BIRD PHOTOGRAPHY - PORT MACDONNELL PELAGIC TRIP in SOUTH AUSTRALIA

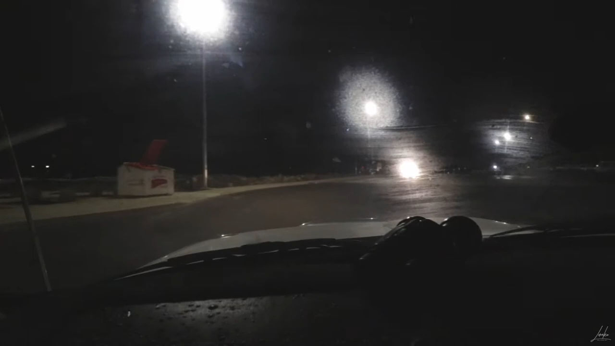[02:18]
on the road. I don't have too far to drive, I think the marina is just down there.